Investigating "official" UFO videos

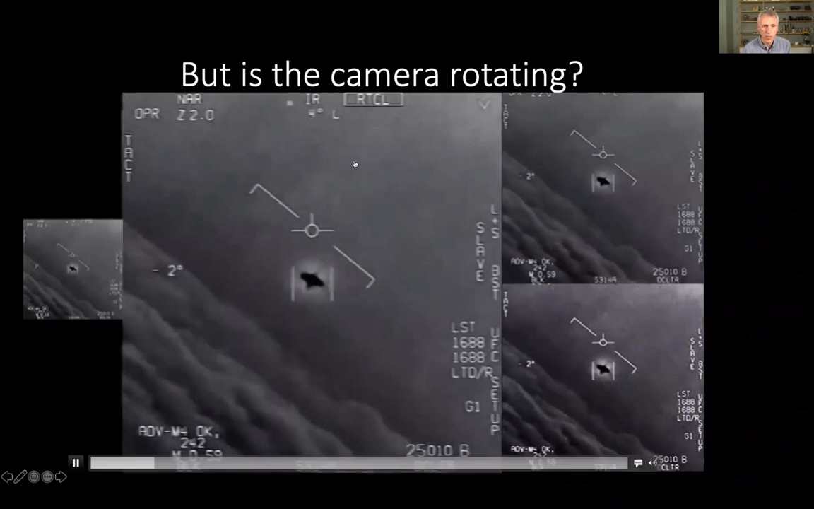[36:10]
we see these bands in the sky which look like they're rotating and this is something I encourage you to look at this yourself and you probably can't see it in this maybe in the smaller one but you can actually see the entire sky rotating which would only happen independently of the horizon if the camera was rotating.